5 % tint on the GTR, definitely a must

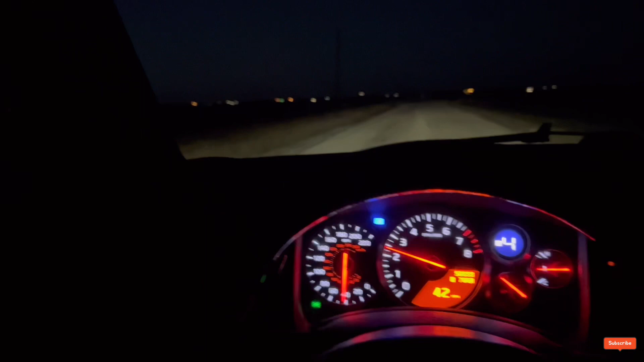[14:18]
I will say this though, I definitely have to use my brights now with this windshield
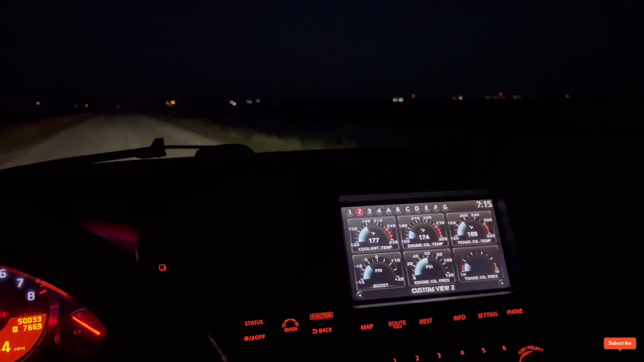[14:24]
because back where I live there's obviously you can tell there are zero street lights and it's only house lights out here in the country so this shit is no crap dark